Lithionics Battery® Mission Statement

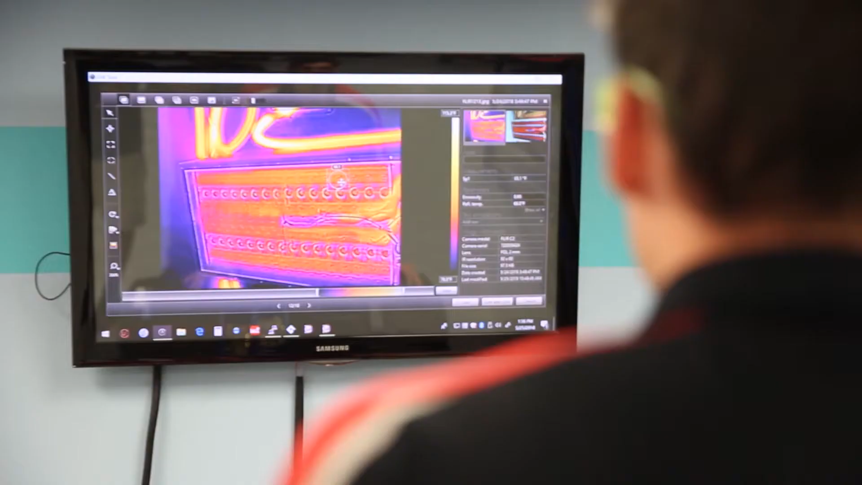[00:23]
We additionally do FLIR thermal imaging during discharging to look for any potential weak spots in the cells.